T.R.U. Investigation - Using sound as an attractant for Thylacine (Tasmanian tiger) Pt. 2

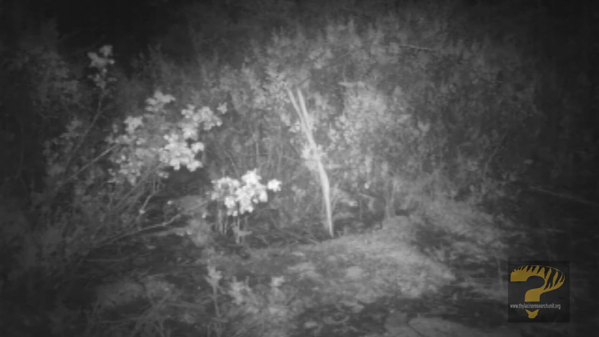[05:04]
No, that's something big. Whoa. I was going to say Wombats, but it's got a tail. Yeah. That's not a dog, is it? That looks like a dog. Looks like a dirty big dog, doesn't it? I can't see s*** really on the screen.
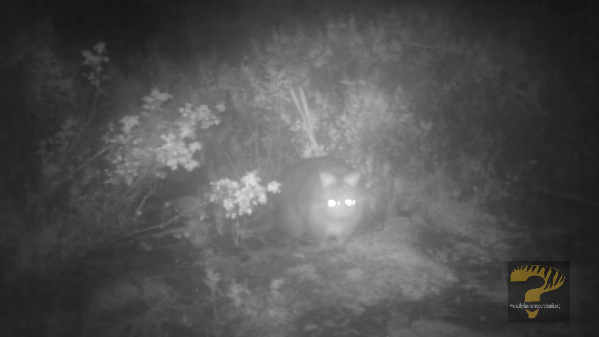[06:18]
It's definitely checking out the camera.
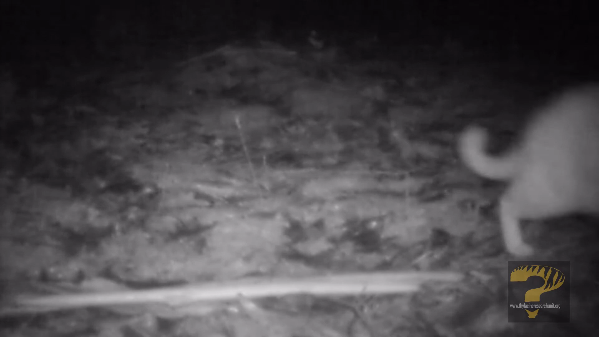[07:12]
That... Is a cat. That's a cat. Big bloody cat, isn't it? It is. Is that the same... That actually may have been a cat in that other...
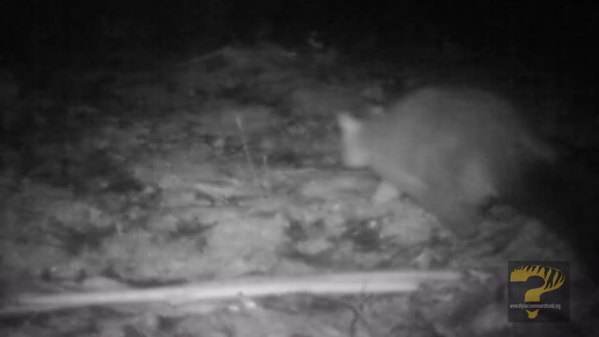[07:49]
Three-two possum. Yep. Set up. Set up.